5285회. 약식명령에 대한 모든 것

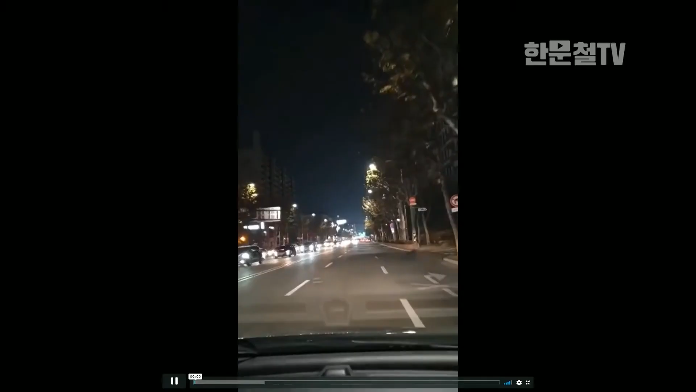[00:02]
시속 한 50몇キロ 돼요. 녹색 신호입니다. 이 사고. 이 차가 얌체짓하는 거예요. 여기서 좌회전하려고 미리 정선 넘어서요. 정선 넘어서요. 횡단보도 있는 데까지. 그리고 가상의 중앙선을 좀 넘었습니다.